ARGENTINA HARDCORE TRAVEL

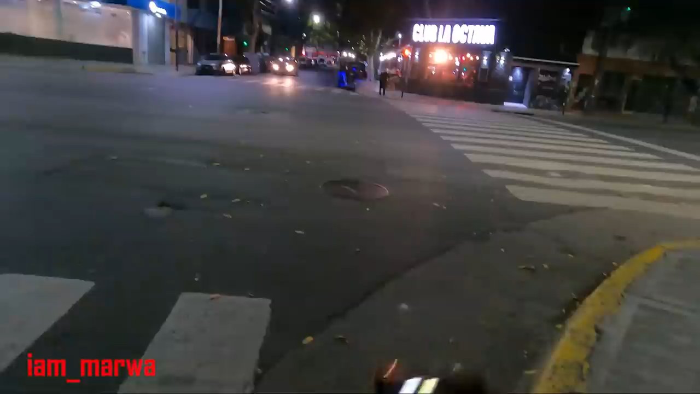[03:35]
But let's see if it's the one. It says 0. It's a red car.
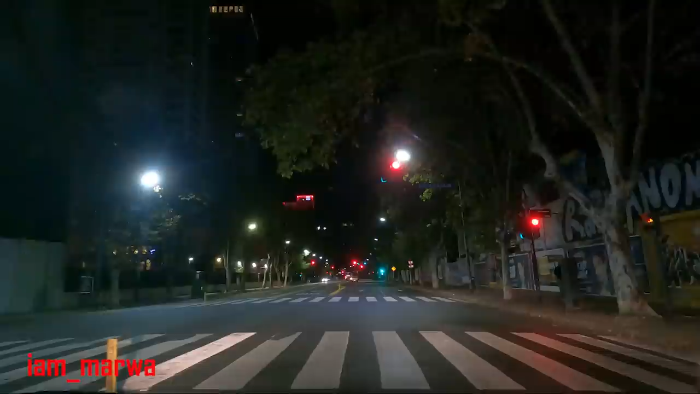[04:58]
shows green there. Here it shows red.